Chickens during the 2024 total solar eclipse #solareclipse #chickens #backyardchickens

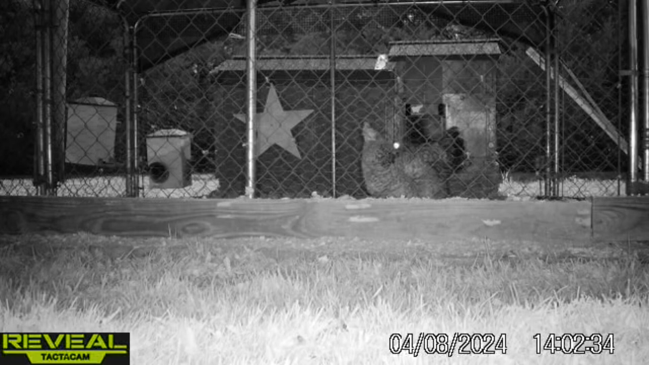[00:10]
And here we're completely dark, and the chickens were relatively unfazed. A few still stayed out and wandered around. And here you can see the sun had just come back to its full brightness, and they really weren't too impressed.